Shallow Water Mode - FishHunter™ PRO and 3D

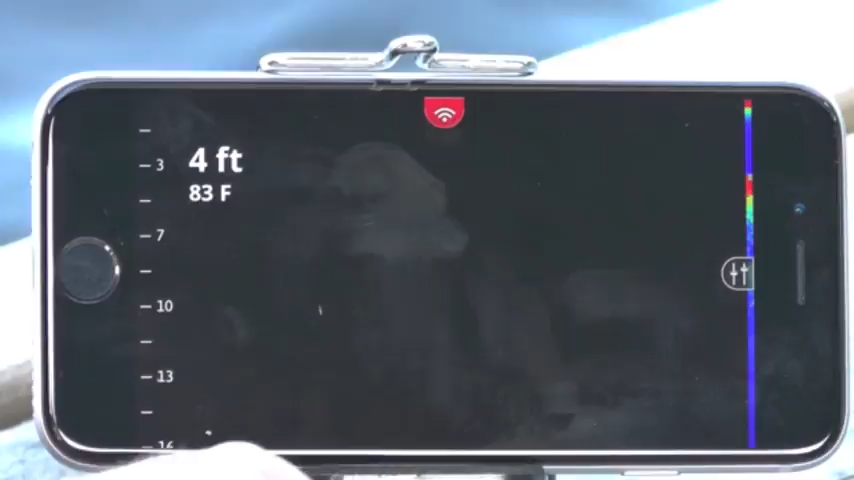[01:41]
On screen: depth 4 ft, water 83°F
I'm actually only in four feet of water right now and you can see the display building on the other side.
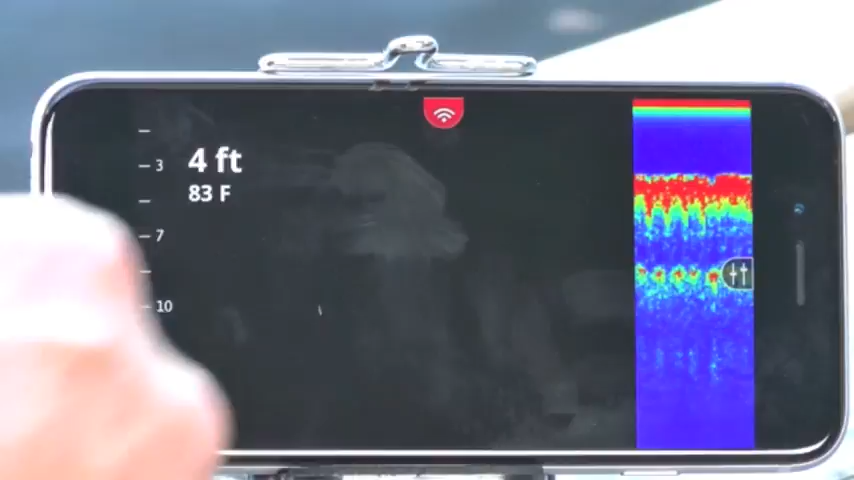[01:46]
On screen: depth 4 ft, water 83°F
As you guys know you can just zoom into your display by using your two fingers so you can get that bottom
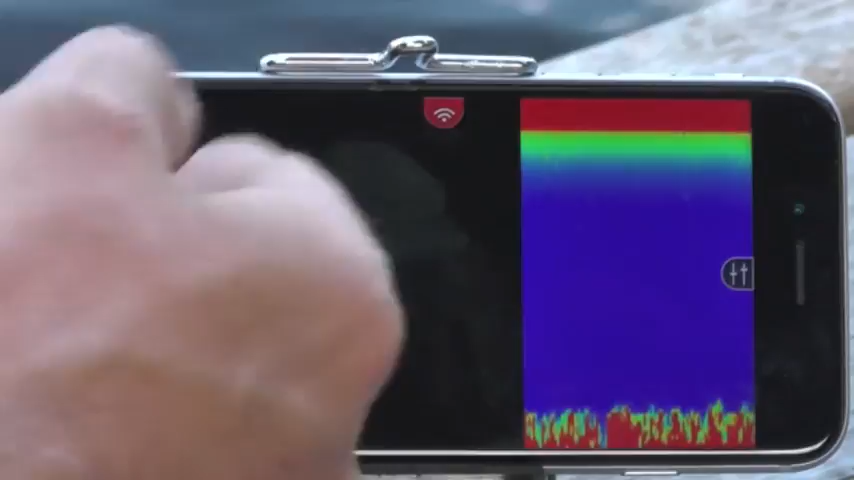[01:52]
you know right down to the bottom of your screen take advantage of all of the screen real estate. So clearly there's 1.6 feet here you can easily see I can get into a foot of water here and get really great results from my Fish Hunter floating sonar.
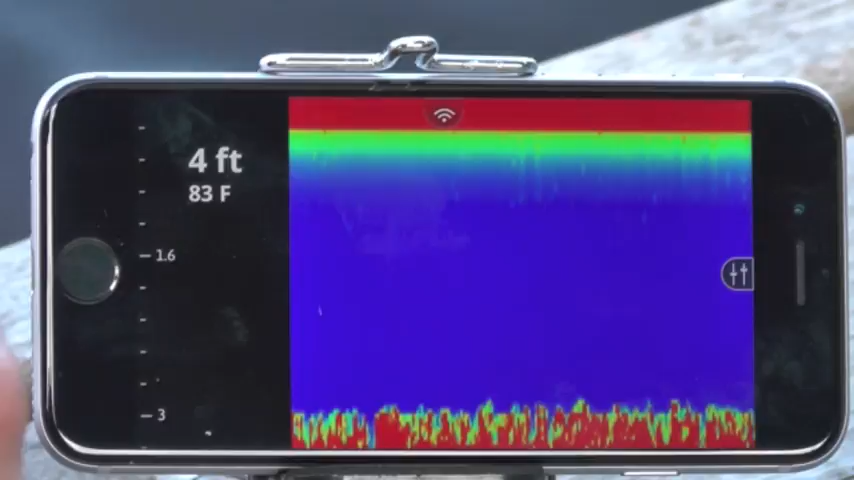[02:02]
On screen: depth 4 ft, water 83°F
If you are moving across an area you want to change the depth and the power then all you need to do is pull out the side menu you can manually adjust the power slider power itself
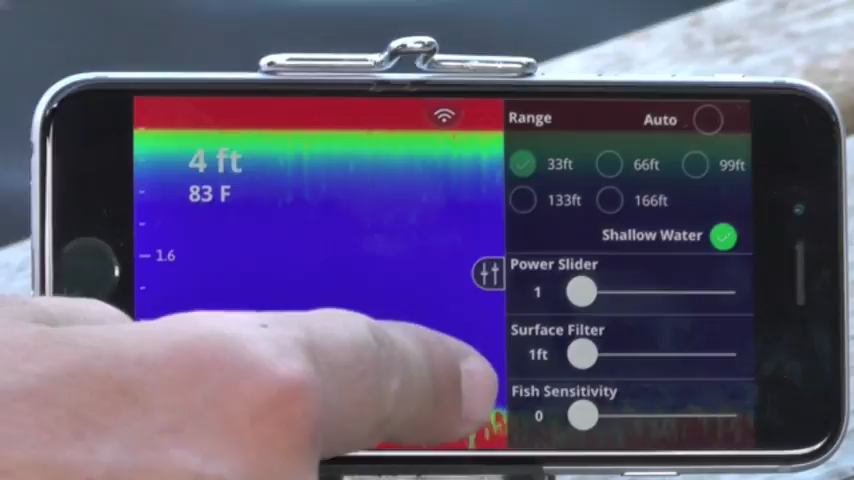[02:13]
On screen: depth 4 ft, water 83°F
and you can also change the surface filter or the fish sensitivity.
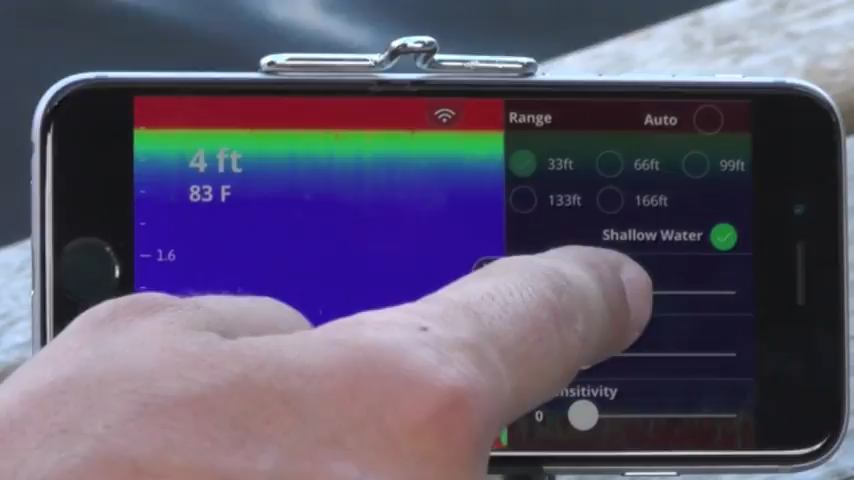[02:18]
On screen: depth 4 ft, water 83°F
Watch what happens when I just take it from one to three or four and watch what happens in the display here. You're going to see that I'm putting way too much power in the water now.
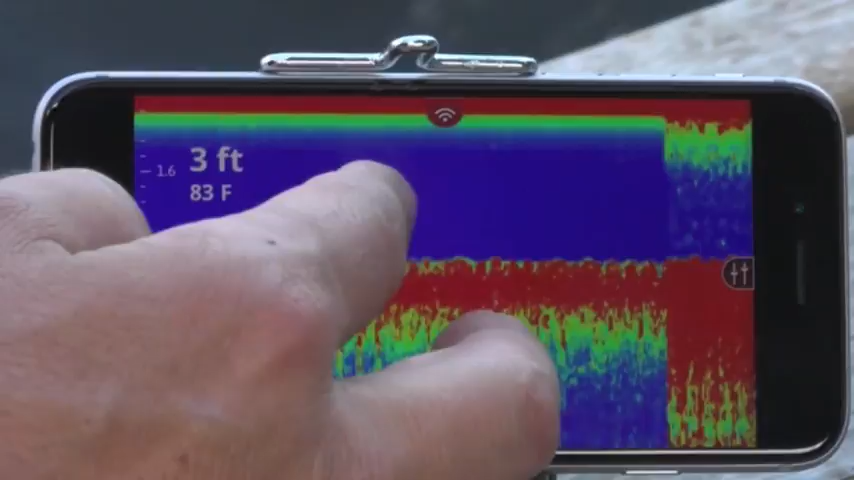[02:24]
On screen: depth 3 ft, water 83°F
I have a whole bunch of extra power that it's trying to read so it clears up and produces a very messy sort of display.
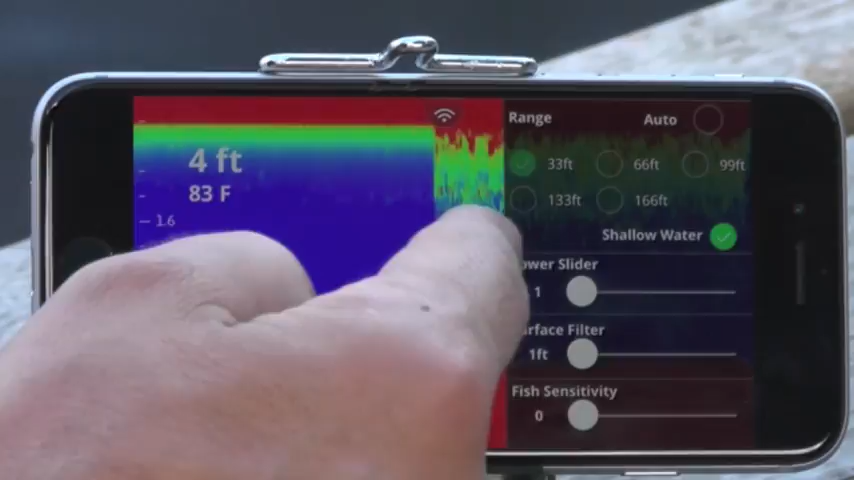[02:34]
On screen: depth 4 ft, water 83°F
So to get out of that again you just take it down to power one you're going to see it cleans up immediately and gives you a nice clean reading on whether or not there's
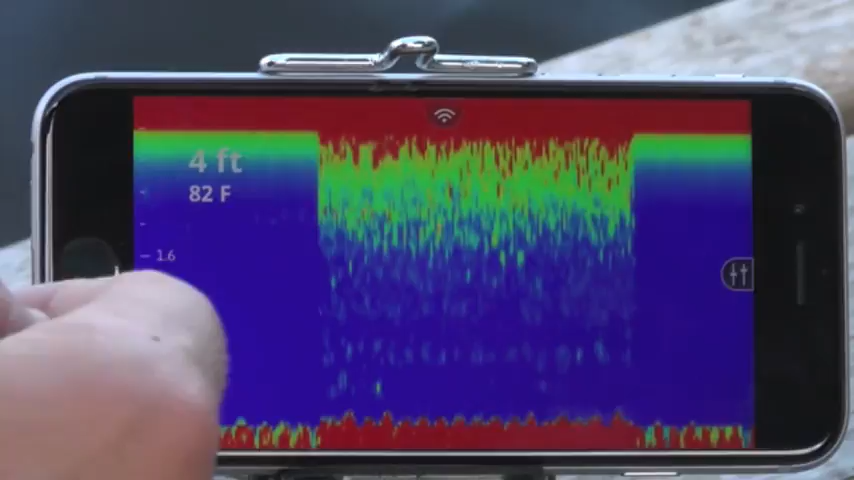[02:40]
On screen: depth 4 ft, water 82°F
going to be a fish in that water and it's worth your time here to to cast the rod out there and see what happens.